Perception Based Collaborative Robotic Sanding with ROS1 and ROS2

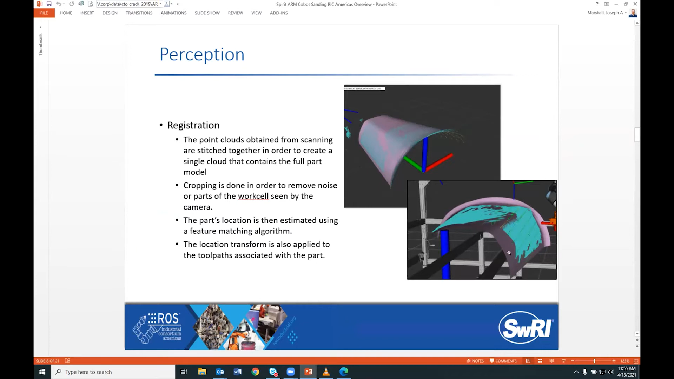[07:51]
essentially we take pictures uh like uh 3d point cloud uh photos of the uh the part and you'll see those kind of blue point dots in this bottom right picture and then it does the best fit essentially and moves the part to the the location that worked pretty well for us for this project for motion planning once again something that's fairly familiar to a lot of people um we used cad data and uh we're we pre-put uh pre-located the paths on the part so the um
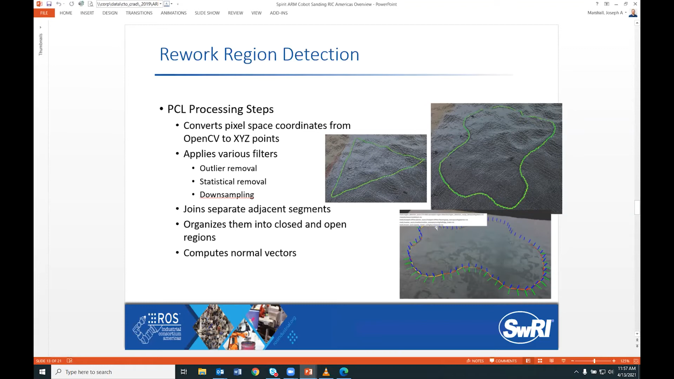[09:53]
of uh or add that uh 2d image into a 3d shape so that they could put vectors on the part and that's what you see here in this bottom right picture is the the vectors uh from the the 2d picture paste onto the 3d point cloud essentially um for the force control trajectory
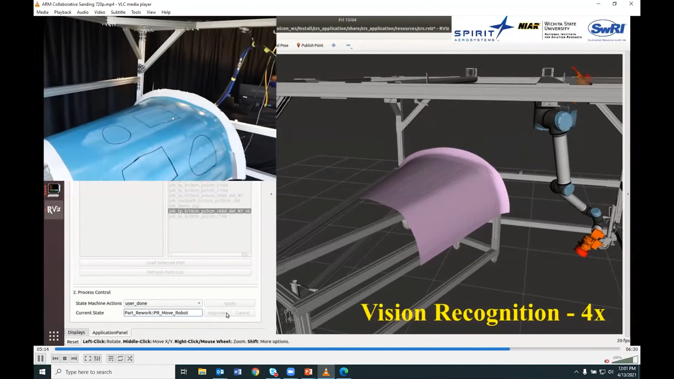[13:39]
we were using four different pictures for this and we were able to get good coverage of the part now
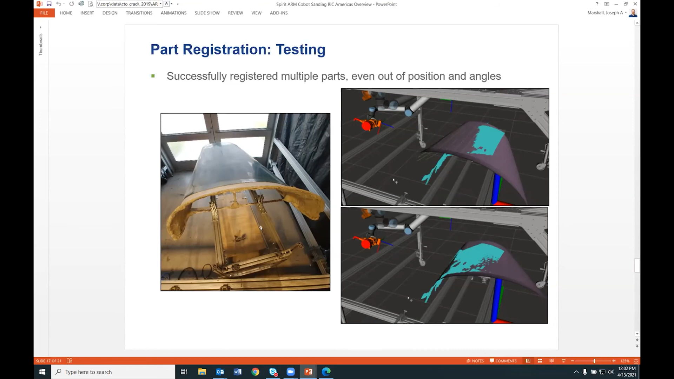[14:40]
picture here we've got it completely off angle from where it it thinks it is where the seed pose is and it was able to to register properly um that worked really well i already uh discussed a little bit about the um the